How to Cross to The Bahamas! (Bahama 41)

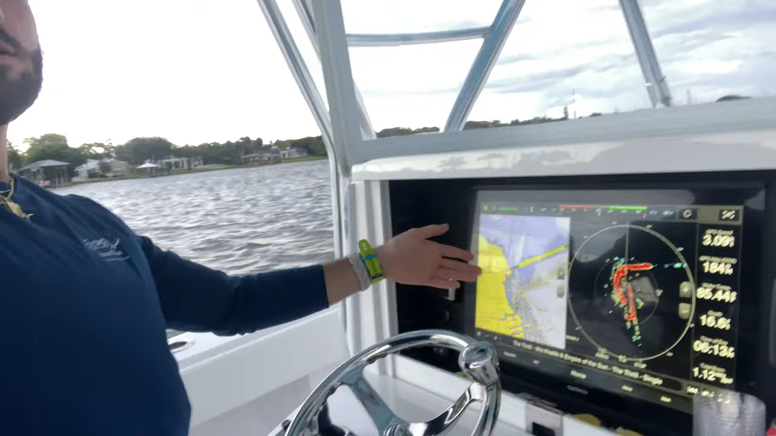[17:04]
Screen's working, radar's working here. I'm on a heading hold autopilot right now, so that's working.